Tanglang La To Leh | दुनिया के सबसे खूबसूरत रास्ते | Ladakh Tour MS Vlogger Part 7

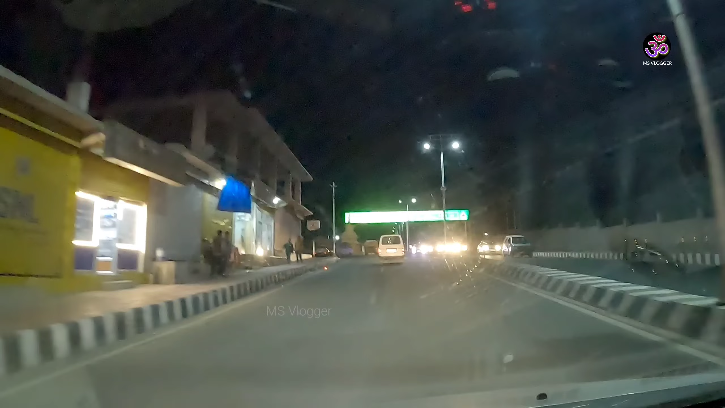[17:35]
किलोमीटर है यहां से जिन किलोमीटर के बाद लहे में एंइंट्री हो जाए गया वहां फ्रेंड्स लेहे में आ चुके हैं तो अभी हम लेहे के � Quadra
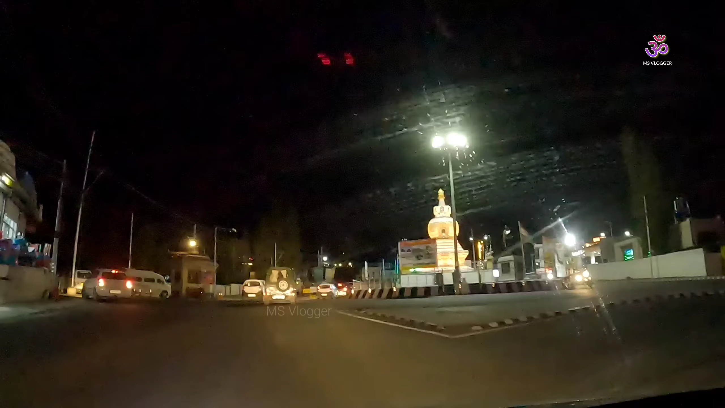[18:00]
यह जो बस आप देख रहे हो, यह लेहे की लोकल सिटी बस है.
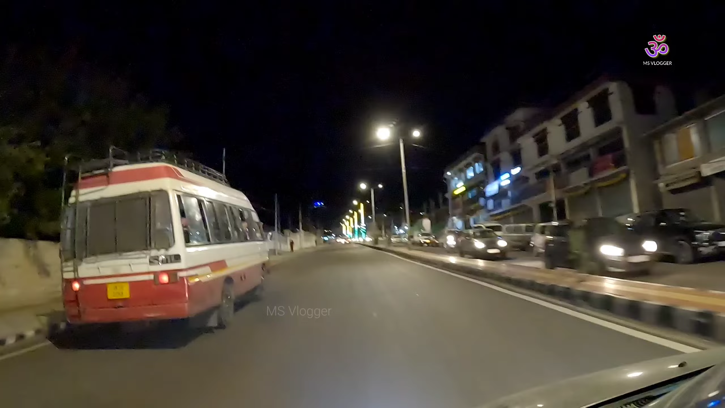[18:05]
आपको ले आना या ले से कारू जाना या ले से उपसी जाना तो उस बीच यह बसी चलती है इसके लावा अगर आपको कुछ लोकल साइट्स विजिट करनी है लेह की तो इन बसी के तुरू किया जा सकता है अभी हम लेह के
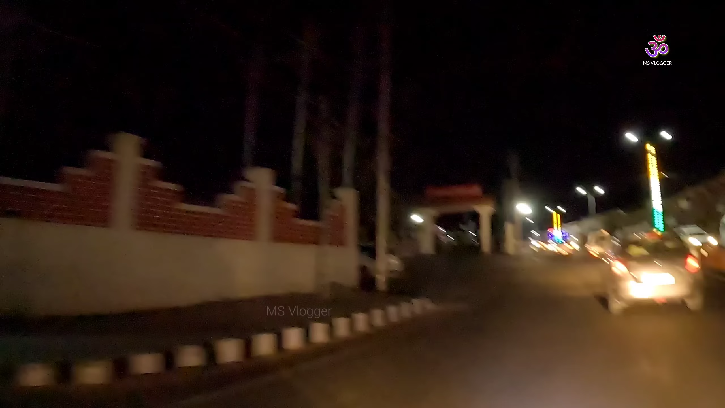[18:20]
न्यू बस स्टैंड के आसपास हैं यह सामने